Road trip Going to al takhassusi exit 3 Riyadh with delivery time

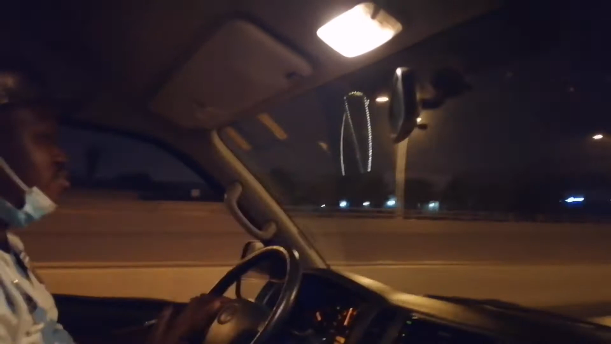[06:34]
Everybody is very out. During peak hours, too much traffic.
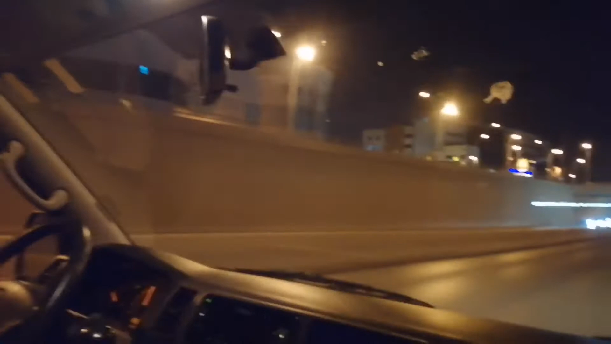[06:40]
What time is the traffic this area? What time? Morning. Here's the day from 6 to 10. Just the time, huh? Like KM and KM, like that.